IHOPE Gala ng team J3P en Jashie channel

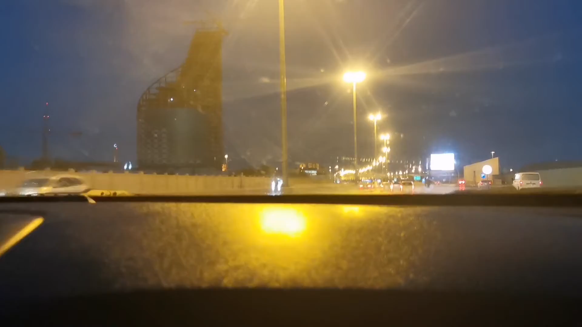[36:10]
napakagandang ano. Ito po yung napakagandang underpass. Napakaganda.
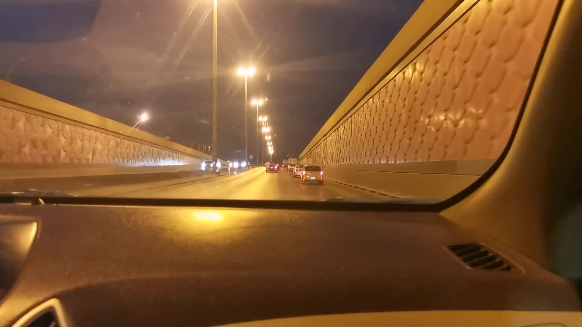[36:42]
Parang lagos nilat. Oh, napakaganda. Pero dito walang vandalism na ano. Wala. Wala akong nakitang vandalism dito, bebe ko. Pero sa mga wall lang ng mga iba. Pero sa mga ganyan bawal kasi may mga camera. CCTV. At pag ginawa mo 'yon, malaking problema sa iyo 'yon. Pag nag-vandalism, crime yun. Vandalism is a crime. But sa Pilipinas ganun din naman eh. Kaya vandalism is a crime talaga.
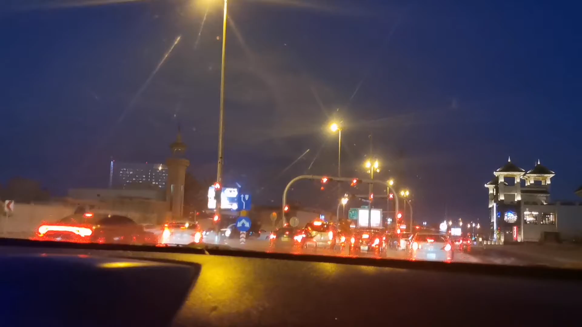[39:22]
Natin yan napupuntahan. Mama, yung pupunta dyan, parang sabi nila. Napakaganda sasakyan yun, no? Maliit siya, cute.